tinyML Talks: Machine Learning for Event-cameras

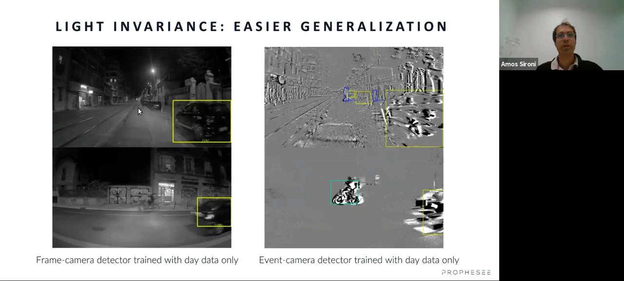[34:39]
because the statistics of night data are very different we have lower contrast motion blur and so okay so there are questions on this second part before passing to the next one